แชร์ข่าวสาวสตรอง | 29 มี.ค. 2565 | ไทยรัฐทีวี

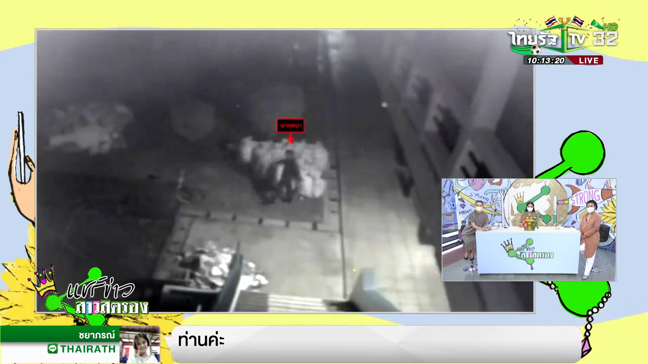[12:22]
นี่คือกล้องวงจรปิดที่ทางข้ายเขาเอามาให้แม่ดูว่าตอนตี 4-9 นาทีกระเดินออกไปอย่างนี้หลังจากนั้นไม่เห็นอีกเลยทางหน่วยได้ช่วยกันออกตามหาด้วยนะแต่ยังไม่เจอแต่กลับมาเจอชุดพระหานของลูกชัยแบบครบชุดทรสัพมือถือสายช้าและรองเท้า孔แบตของลูกทอดกองอยู่ในป่าภัย